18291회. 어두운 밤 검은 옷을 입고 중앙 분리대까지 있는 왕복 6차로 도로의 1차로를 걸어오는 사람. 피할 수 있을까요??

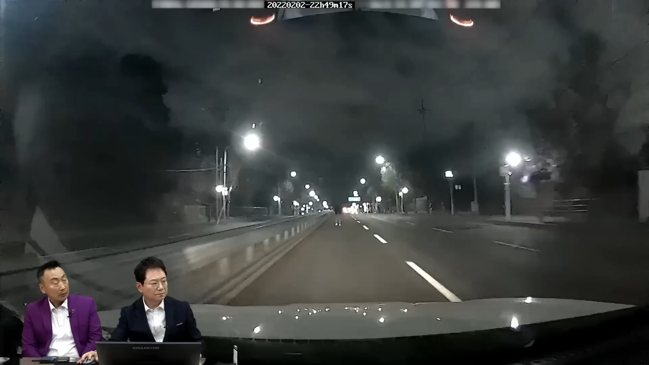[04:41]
자, 50을 지킨다면. 이때쯤 보이겠죠? 몇 개 하나 되나요? 여기서. 다섯 개. 이게 정지 거래가 될까 말까. 다섯 개 안 되네. 안 돼요? 하나 둘 셋. 이때 가면 보일지 안 보일지. 그것도 포인트도 좀 다르겠죠? 검은 술을 입었어요. 이번 사고 판결이 선고됐습니다.